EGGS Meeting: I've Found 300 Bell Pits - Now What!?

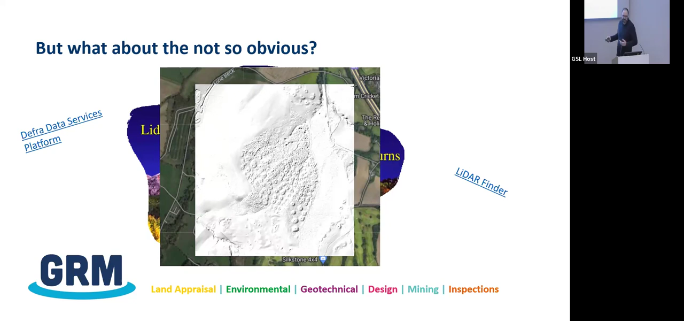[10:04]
if the untrained guy wasn't just went to LIDAR finder and found that, then they might see these little guys. And all these, there's some more bell pits down there, but of course, they're the bunkers. Typical characteristics.